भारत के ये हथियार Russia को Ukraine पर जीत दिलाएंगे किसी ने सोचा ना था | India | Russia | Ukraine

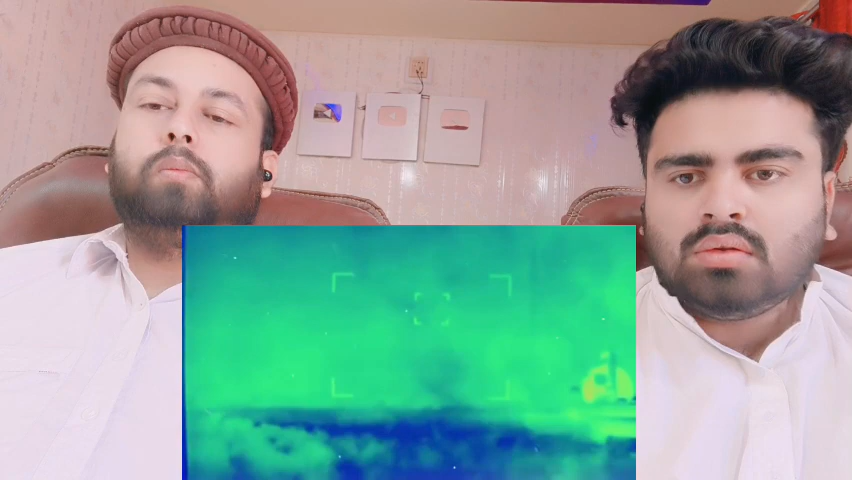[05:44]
شریف سے نکلی گرمی کے آدھار پر کام کرتا ہے اس کے مدد سے یہ رات میں چھکے ہوئے